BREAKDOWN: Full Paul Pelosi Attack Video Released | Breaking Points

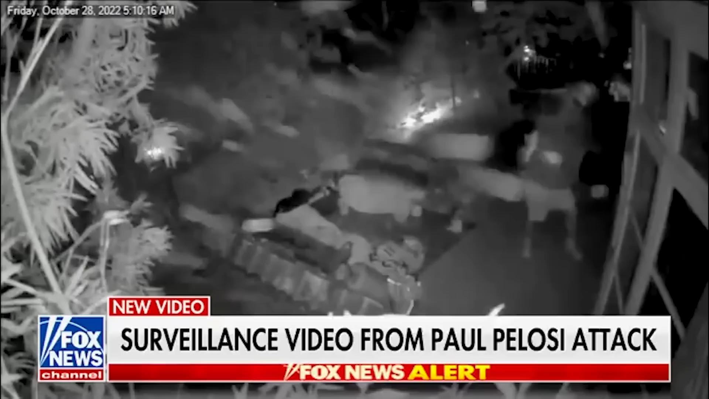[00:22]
And you see him, he put some items down, you see him breaking some glass and the fragments of glass that are breaking now. Emily, talk to me about this as evidence in the case. Well, so keep in mind that this suspect is facing federal charges and state at the same time, right? All right. So clearly, what can we take away from that?